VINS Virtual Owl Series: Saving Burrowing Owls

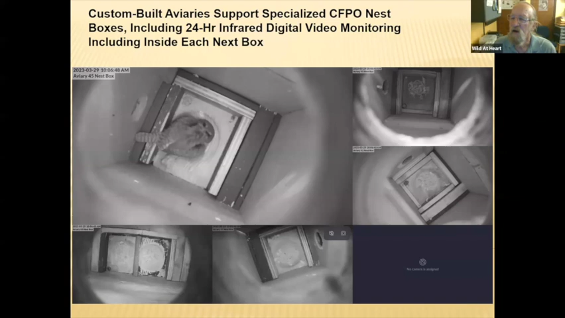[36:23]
and he introduced himself to her and she says, no, thank you. She didn't just politely say that. She would more than likely kill and eat him. So that was not a really good way to start our breeding program. So we set up these aviaries with nest boxes and our little nesting chambers inside of them. And it worked out, fairly well.
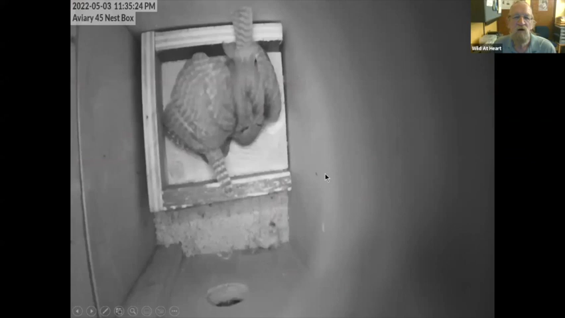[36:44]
Now here we've got some wonderful little video. I'll just let this play of some of our little owls. Now you'll notice these black spots on the backs of their head. These are false eyes. And they are very, very capable of looking like real eyes. Now you'll see this is both the male and the female in here with their little egg. And if we watch up into the corner here shortly, you'll see there's the nestling.
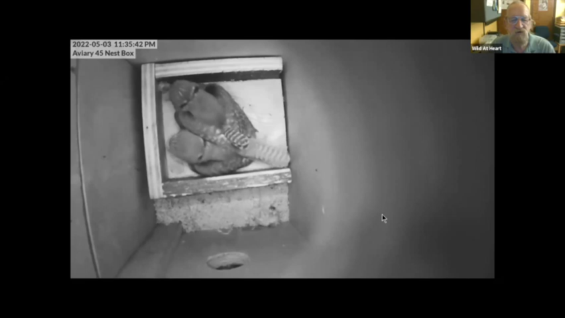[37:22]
And watching their behavior is always interesting because when we first started, we were monitoring this. They'd lay the egg, but they'd just be out of the nest. And a day or so later, another egg would be laid, and they'd be out of the nest. And we're going, she's not sitting on them. They're just not going to survive. And a third egg would be laid, and that's when they would start laying. So they don't start incubating until their third egg is laid. And you can see Dad's very actively trying to chase a fly around while Mom is still cleaning the baby.
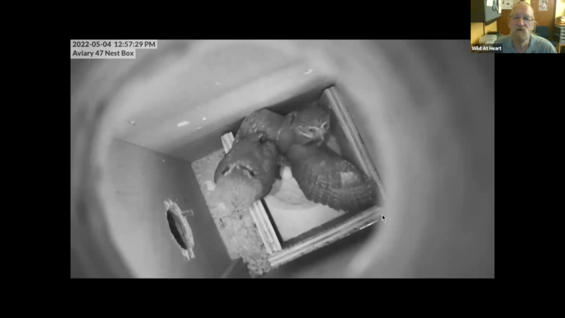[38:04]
But again, you can see that those magnificent, false eyes and how well they work. And we are again, another little bit of nesting behavior here.